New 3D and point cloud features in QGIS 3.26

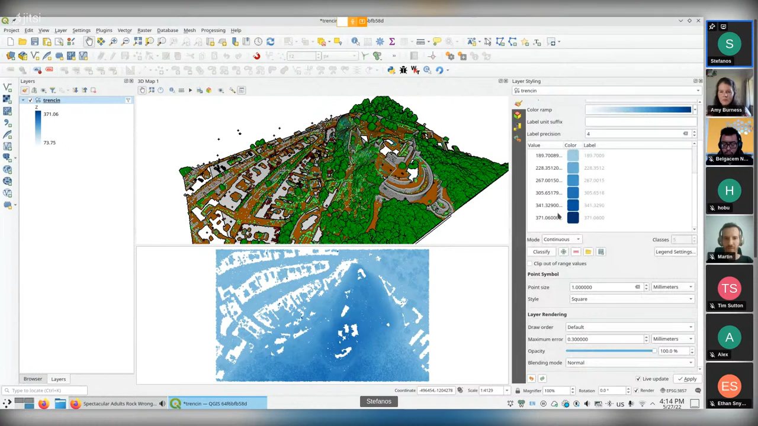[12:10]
have my my points colorized by Z value, and the buildings aren't there. So this is something that couldn't be done. Or I could just select to show only the buildings with the Z values.
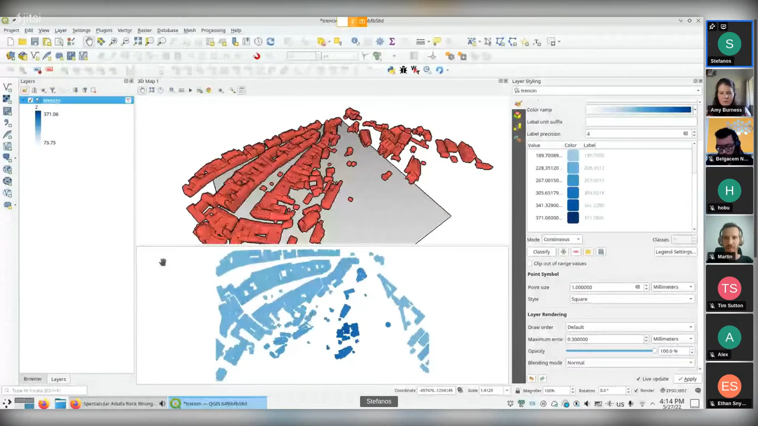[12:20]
Now the query builder allows us more complex expressions to be constructed also.
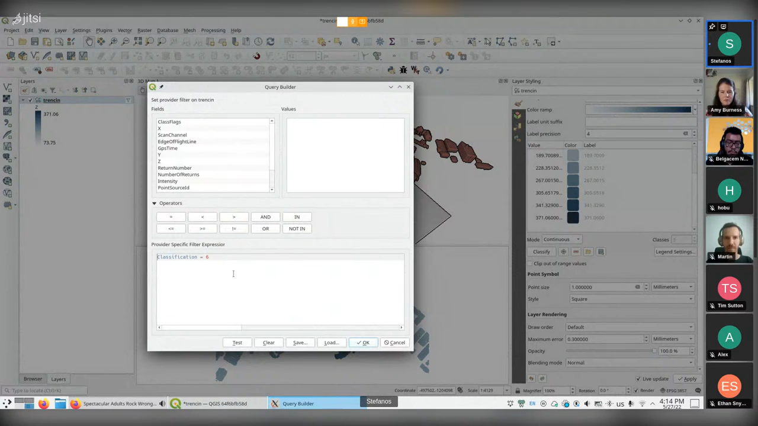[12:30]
So you can do things like filtering by Z value. So I can do something like this, and I only have the upper part of this data set.
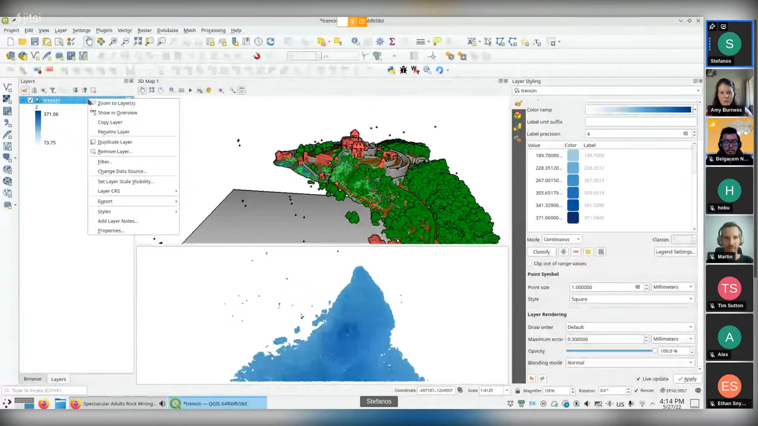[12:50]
Or I could also sandwich my data between an upper and lower value.
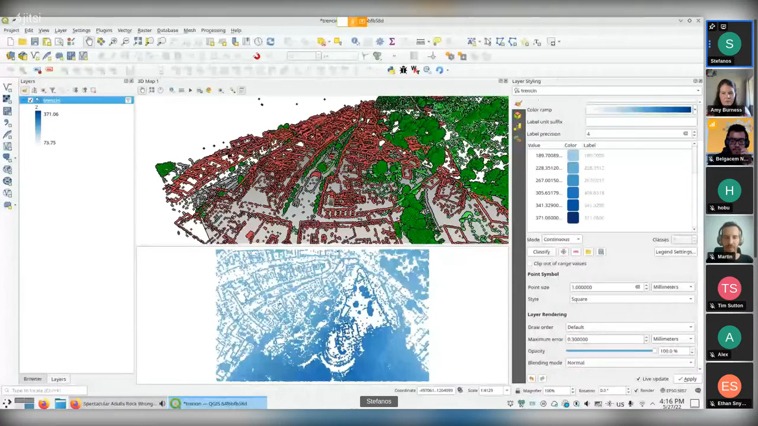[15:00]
So one other feature which I realized that maybe we should showcase here is it's not my work, it's Belgasem's work, but navigating the 3D map is significantly better in this version, because we can actually zoom to specific part of the 3D view and directly under our mouse cursor. So we can zoom to this spot or zoom to this spot
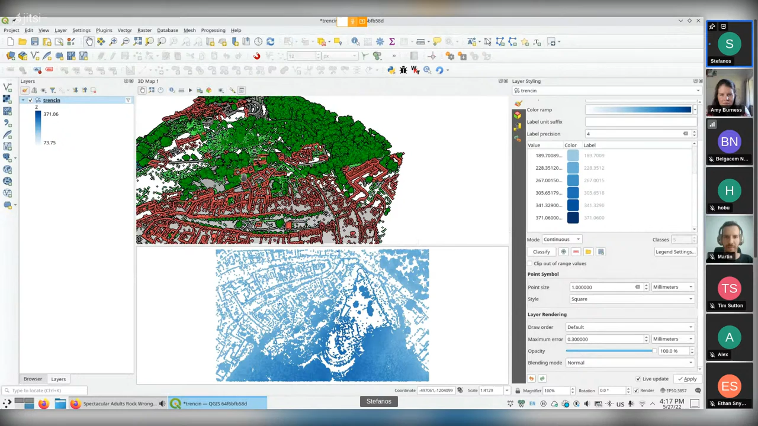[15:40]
and rotate around specific parts of the 3D scene. So this helps navigation a lot, in my opinion.
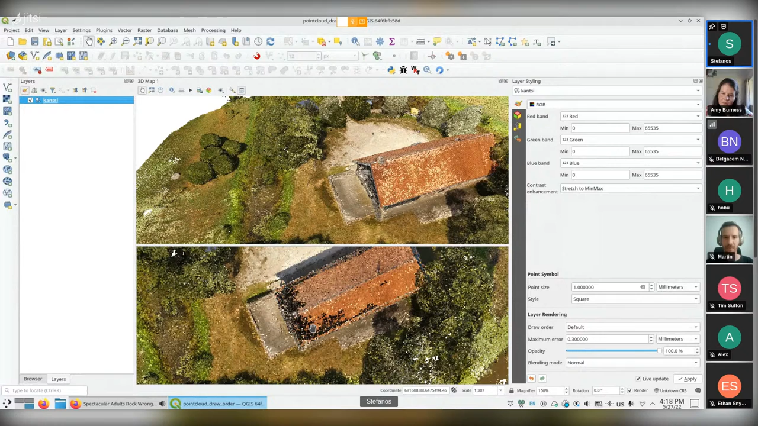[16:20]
the EPT format, we're using these. So in this part of this building, there are points that are under the roof and points over the roof. So what gets displayed is kind of random, not exactly random, but not the way that the user usually expects it to be. So we've added on the styling panel an option to change the draw order.
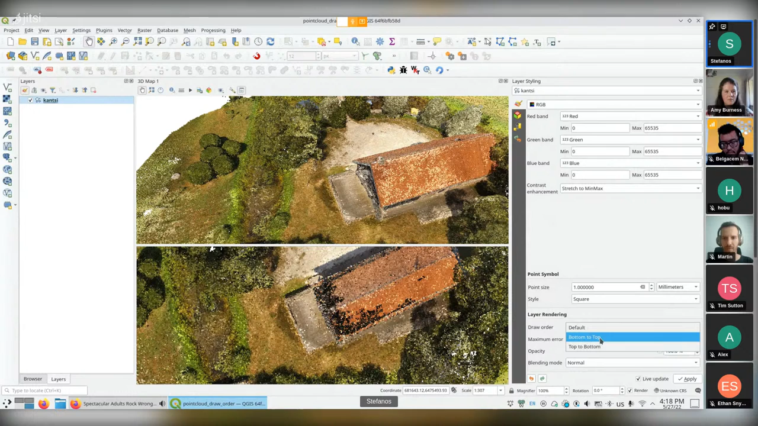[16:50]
So we can have a draw order from bottom to top, which means that the lower points get drawn first and the upper points are drawn last. So we can actually see the roof here. And there's also the inverted one,
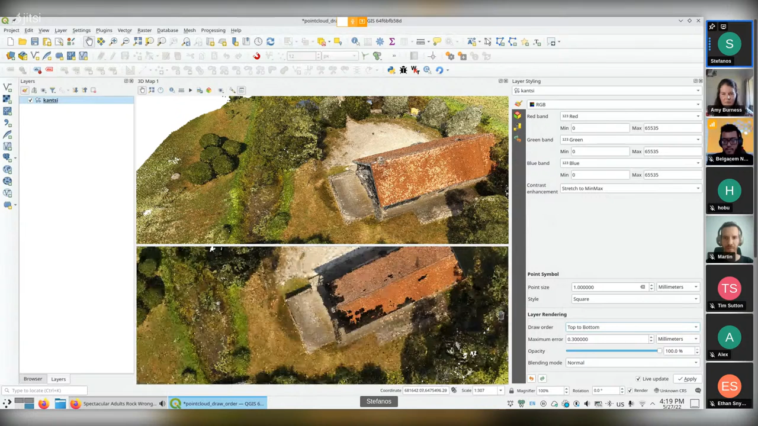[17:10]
so that you can actually see the floor here, which are points just inside the building. All right, so
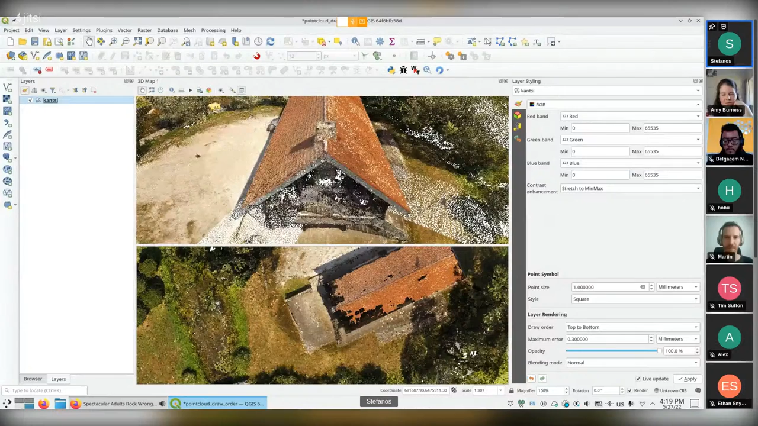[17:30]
next feature is I'll switch to my previous data set.
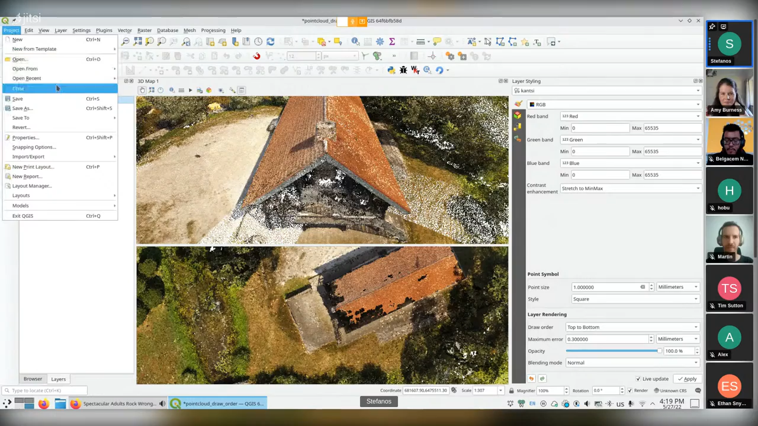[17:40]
There is some improvement in the classification renderer here. So in previous versions, when we were choosing the classification renderer, we got those 18 classes, the default classes for the LAS files. Now, using the work from